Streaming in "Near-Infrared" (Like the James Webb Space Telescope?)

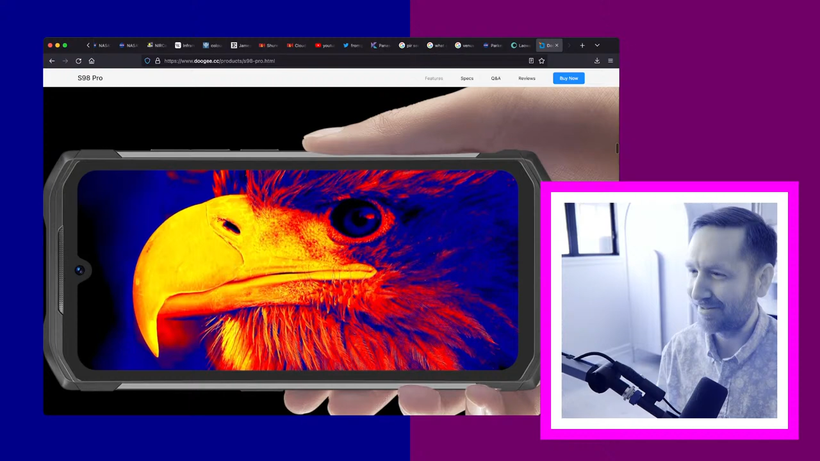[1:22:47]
Because this looks higher res than that. But then I realized, I mean, we'll have to try out the technology.
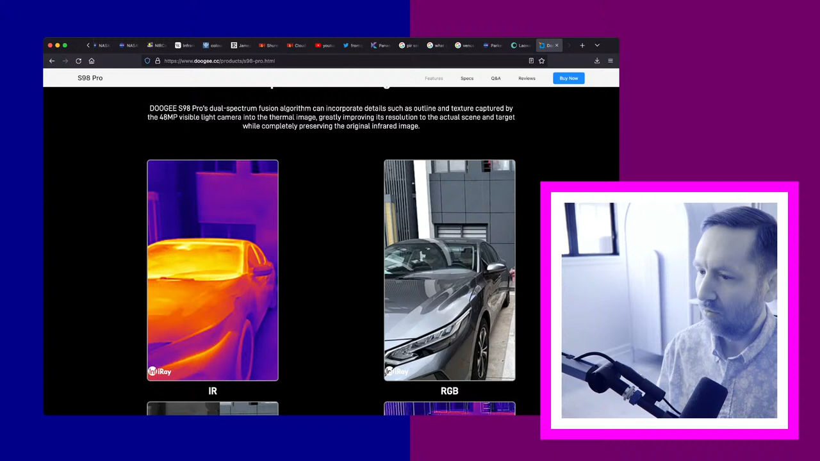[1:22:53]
What it sounds like they've done is they recognize that the IR camera is not very high res. It's not going to give you a lot of great detail.
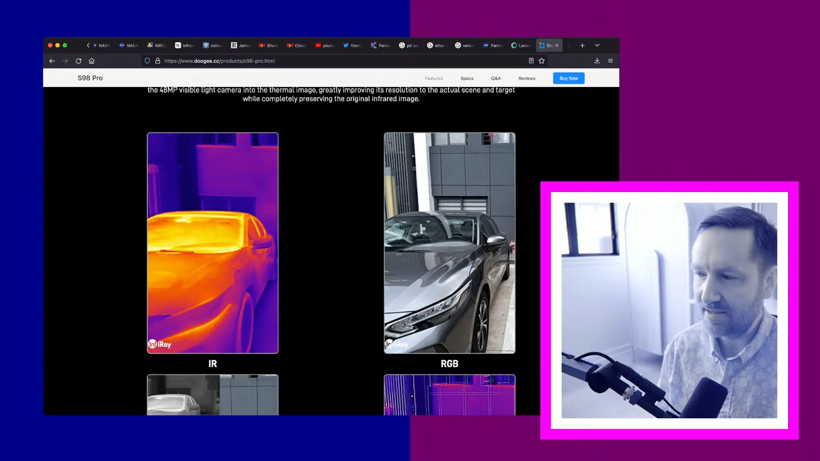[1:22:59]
But there's a visible camera right next to it that is capturing a good amount of detail. And so what if we just mix them together and, you know, give the texture to the thermal camera? So I thought that was pretty interesting. I'll have to get creative, I imagine, to figure out how to rig that up.